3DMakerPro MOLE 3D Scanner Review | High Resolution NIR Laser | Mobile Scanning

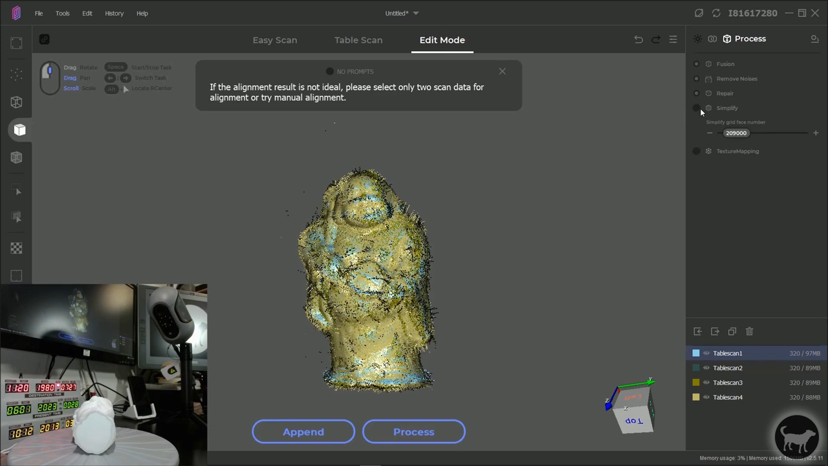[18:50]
I just want to remove noise, repair any holes, and then I'm going to simplify this model to about 200,000 faces. I'll click all of the buttons that I want to use and then it'll only process the ones that you have visible. If you turned off any of these layers it won't process those particular layers.
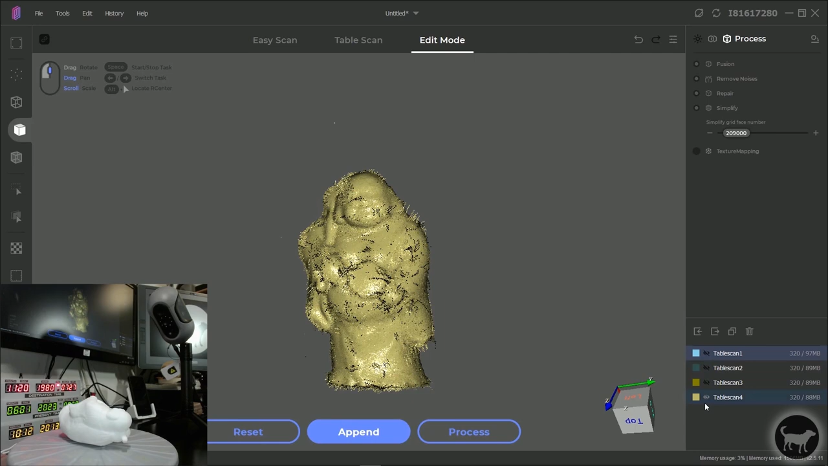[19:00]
I'll turn them all on and hit process.
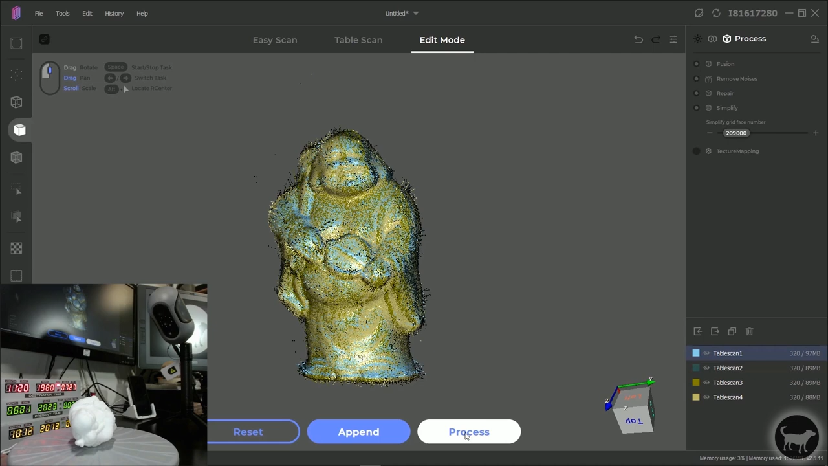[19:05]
It'll ask you to name it.
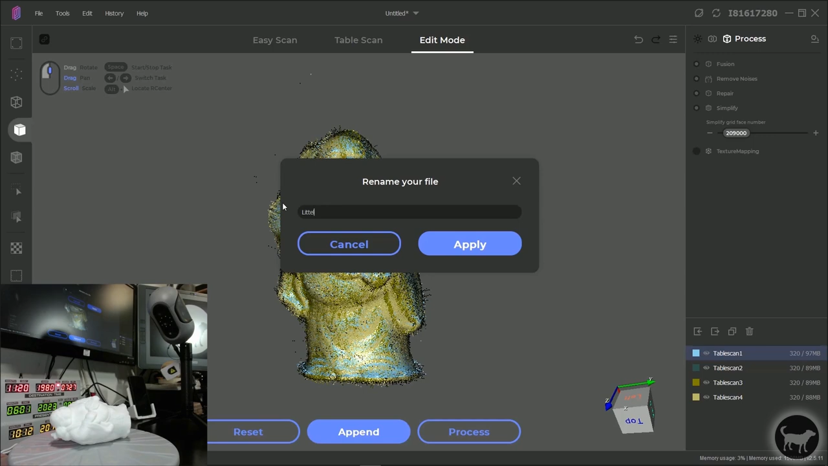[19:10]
Little statue and hit apply. It'll save the project.
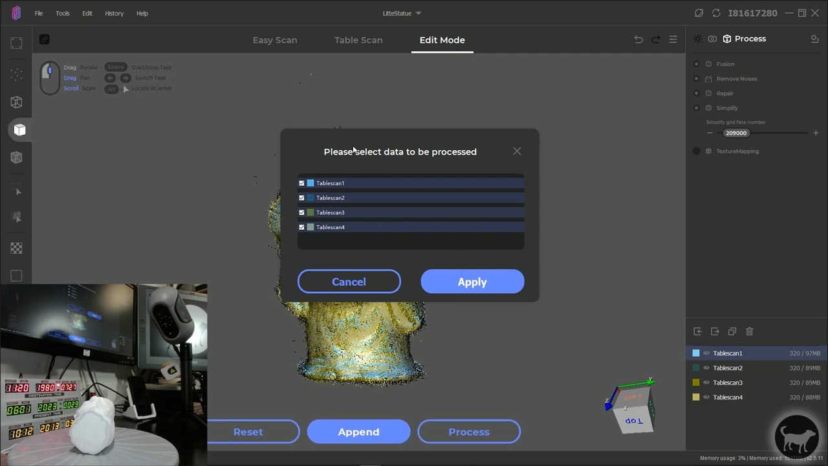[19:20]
It'll save that this is the data that is going to be processed. We'll hit apply.
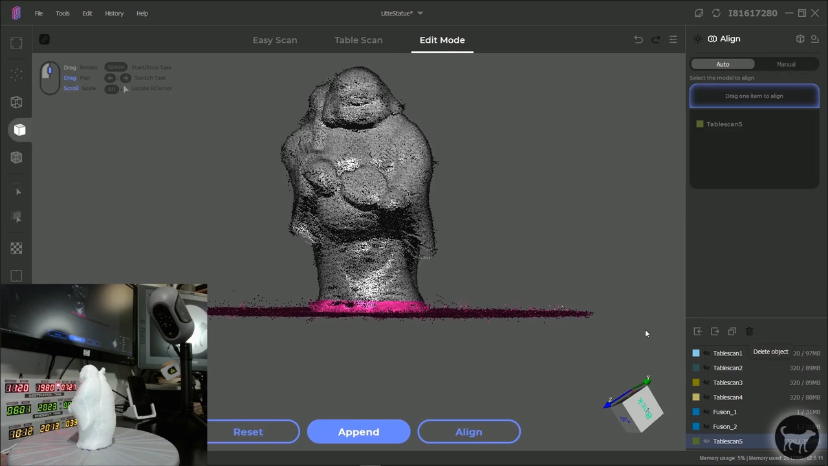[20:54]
I'm going to stop that and just for fun I'm going to put that dinosaur that I was talking about earlier on here.
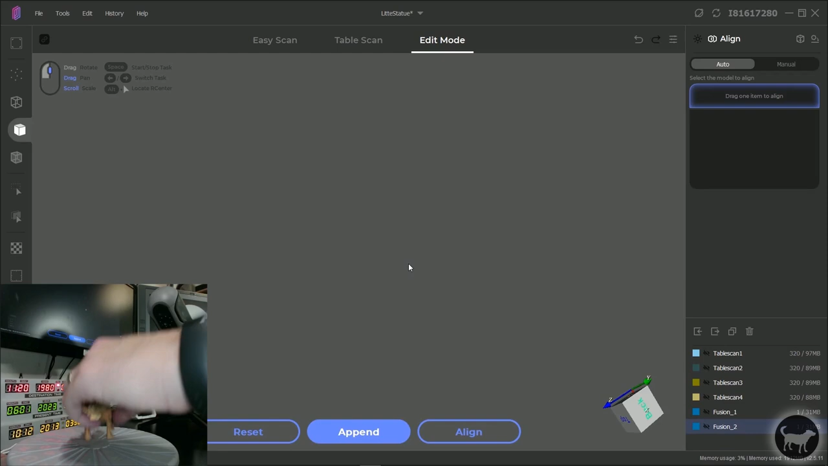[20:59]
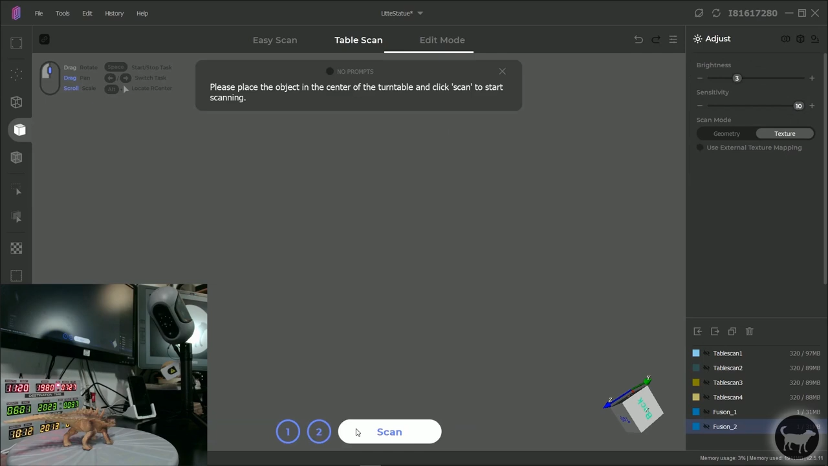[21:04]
I'm just going to append it and I still have the texture mode on. My sensitivity is really high and I'm just going to scan it.
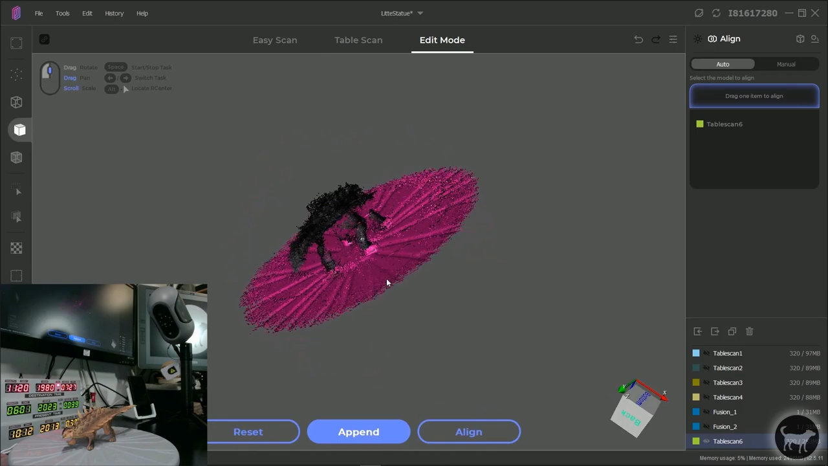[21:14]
Again the texture for these are in black and white.
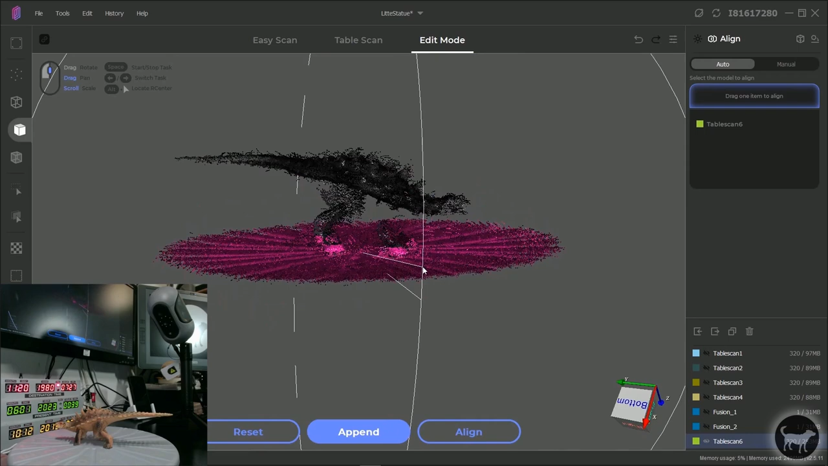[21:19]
You're not going to see the color unless you have the scan kit and even that I'm not sure that you see the data in color.
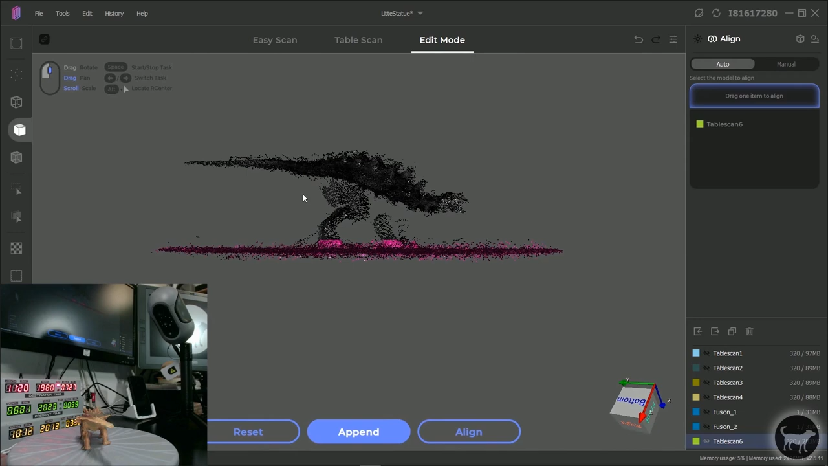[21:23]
Delete. Show all frames.
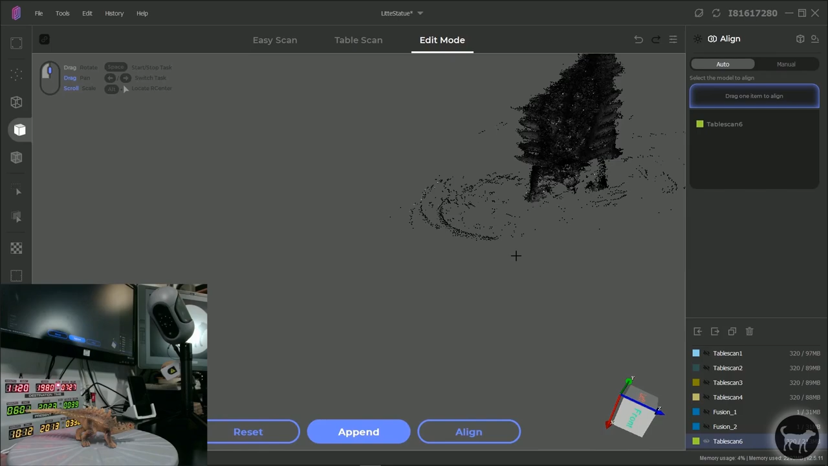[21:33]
Again this might be a little difficult to see because again it is black and white but there is some color data on there.
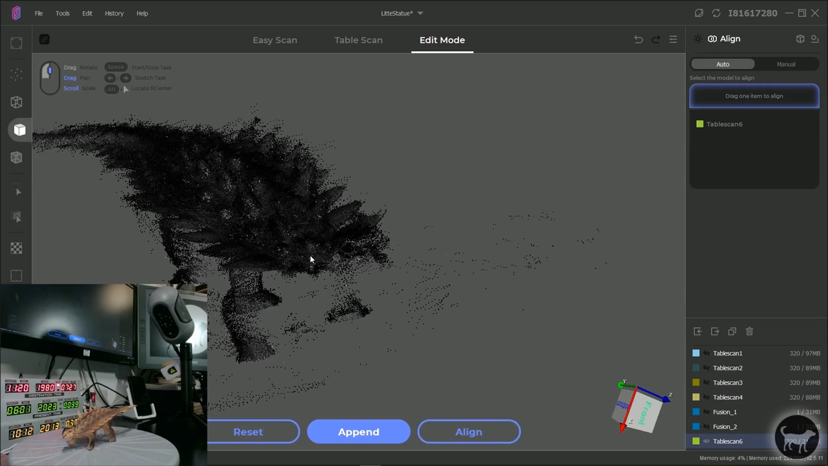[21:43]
Without going too far into this one I'm going to process this one just so you see the color that shows up. So I can click over here. If I click on this little cube in the top I can get to the process tab and I am going to fusion.
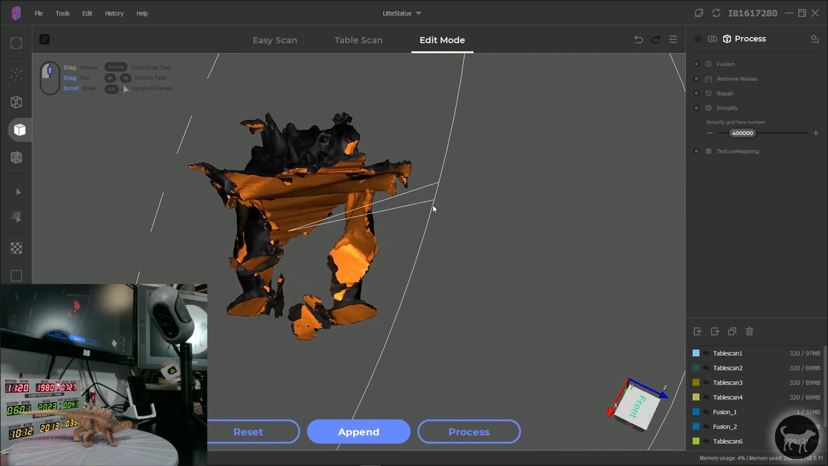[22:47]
All of this orange section is where it tried to repair where it's trying to fill in the holes or the gaps that it couldn't figure out.
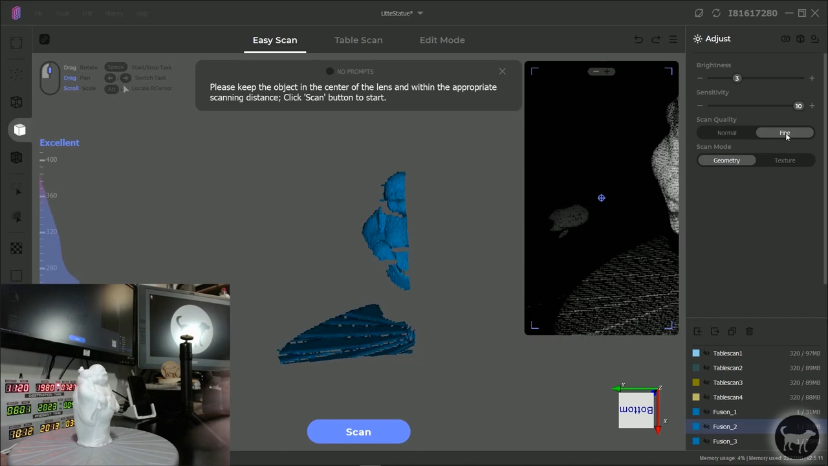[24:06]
let me see if I can do this where you can see it on camera there we go
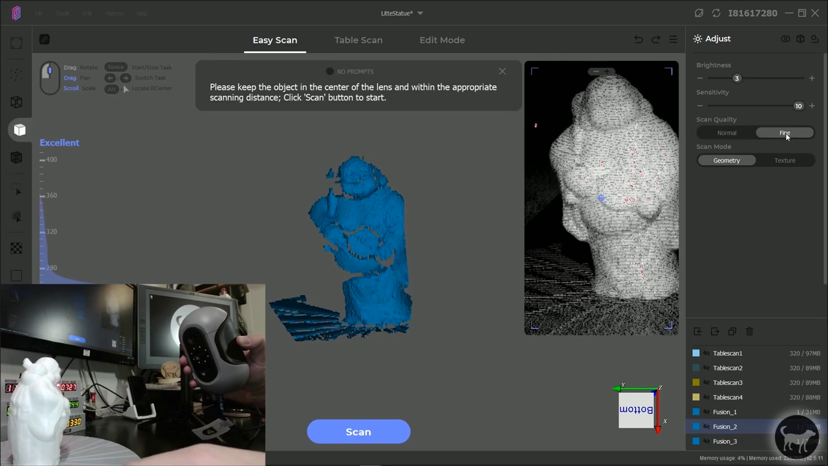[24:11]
in handheld mode I can just click on scan or press spacebar
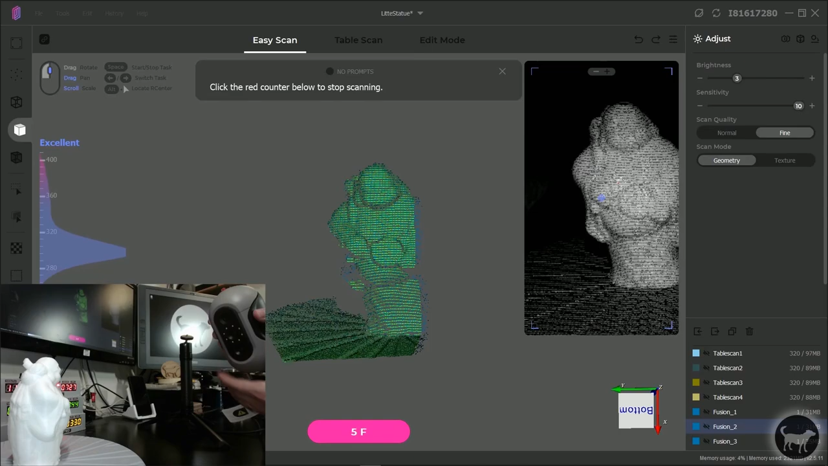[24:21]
and then I can just move this scanner to the object and you can see where I'm moving it it is recording it
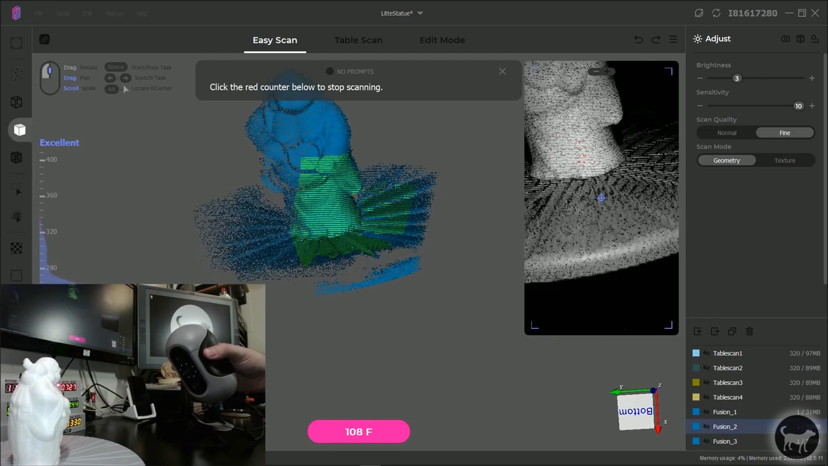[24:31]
you'll see if I get down too far it'll say I'm too close if I back up too far it'll say I'm too far and this is essentially doing the same thing as the table scan it's just not rotating and this one the table scan will go for the 320 frames this one will go I don't know how far it'll go because I've never let it go above like 1200 but it'll just keep going until you tell it to stop
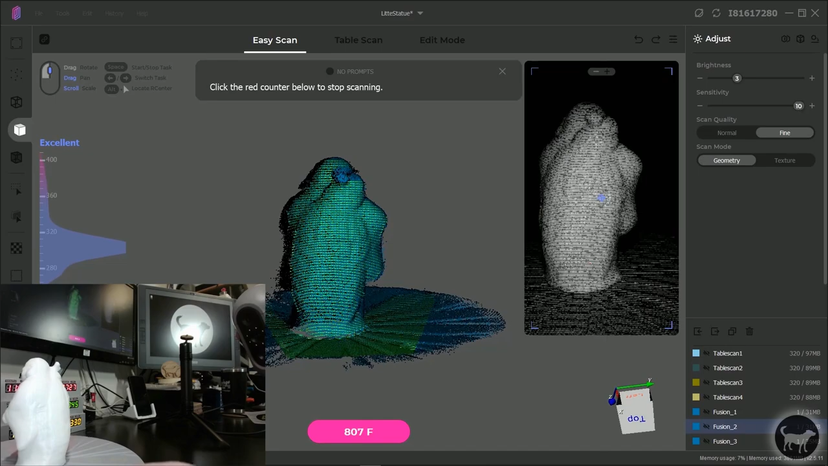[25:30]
just with my hand I'm rotating that table and I'm just going to turn that and again I'm just holding this with my hand
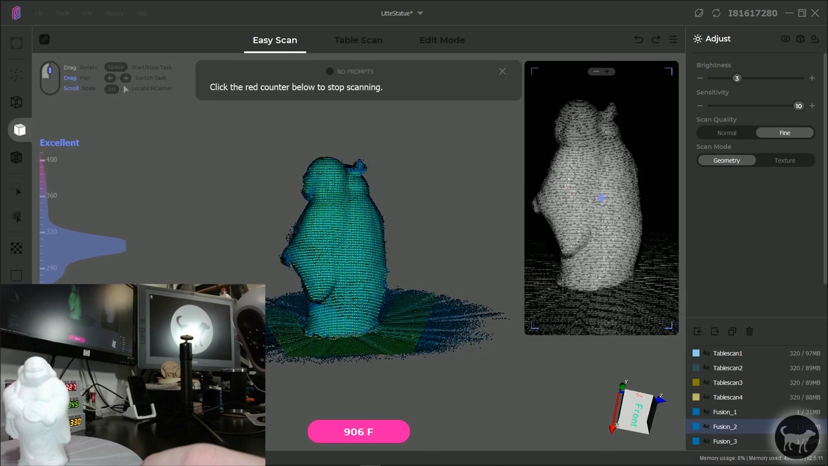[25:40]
and then once I feel like I got a good scan I can either click on the scan or hit space bar which is nice and convenient put this back and obviously the longer you go the longer it's
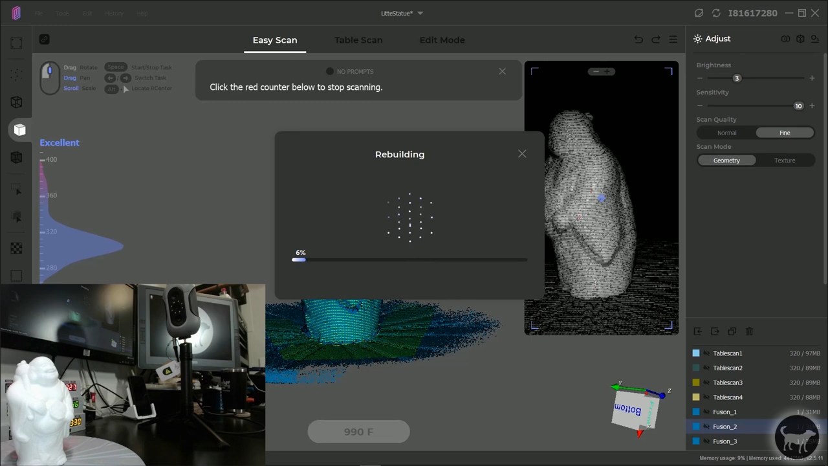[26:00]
going to take for the software to rebuild the model the nice thing about the easy scan is
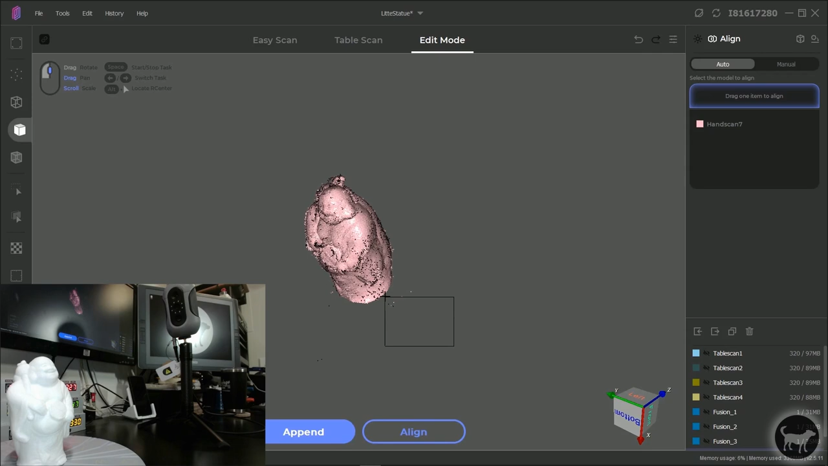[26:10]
again you can add as many frames to it as you want you can kind of finesse around objects you don't have to stay looking from a particular vantage point as long as you go fairly slow and you're careful about where you're picking things up from it does a pretty good job for me to show all frames to make sure I don't any straggler pieces
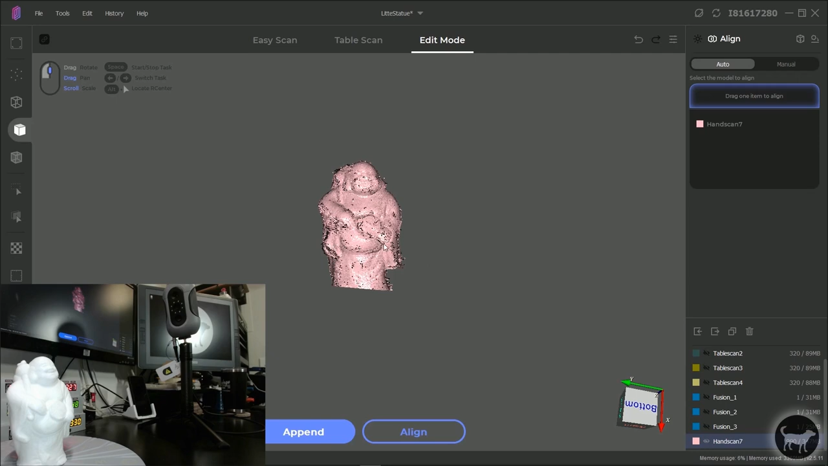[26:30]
select all these and delete I'm going to run the process on this just to show how good this can be with a single scan delete some of this
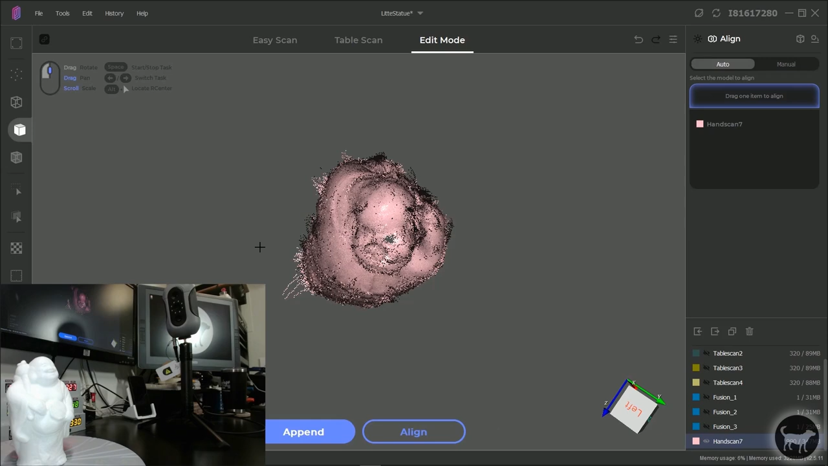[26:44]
and it doesn't matter that there's holes those will get
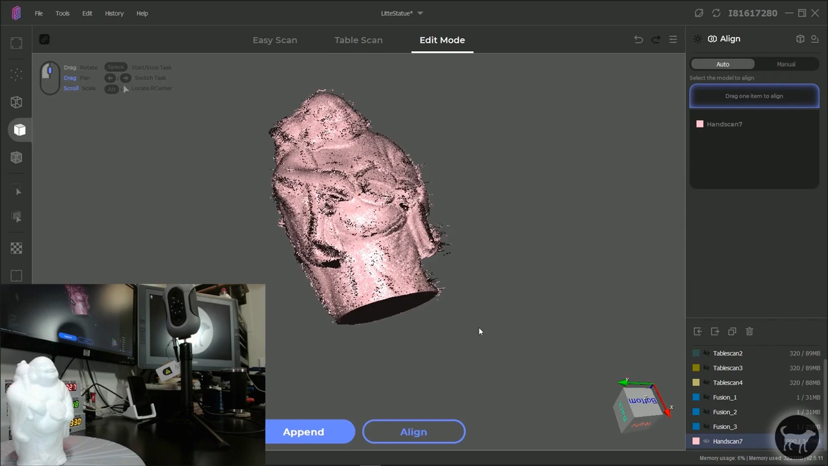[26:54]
closed up even on the bottom that'll get closed up
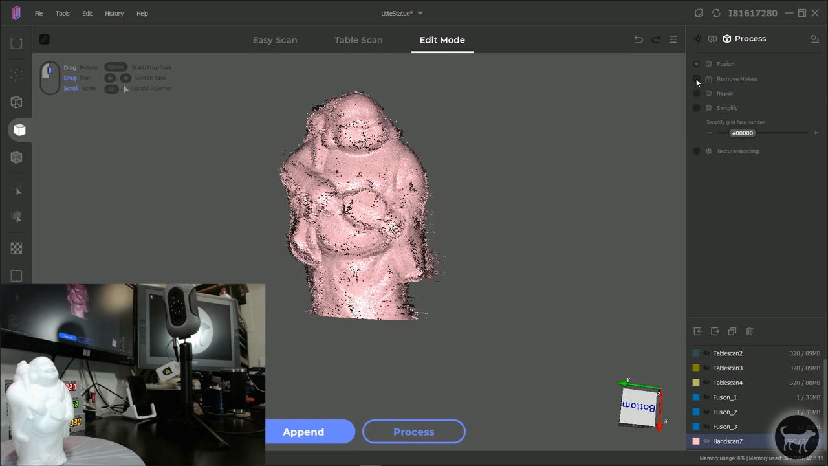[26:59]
remove noise repair and simplify and process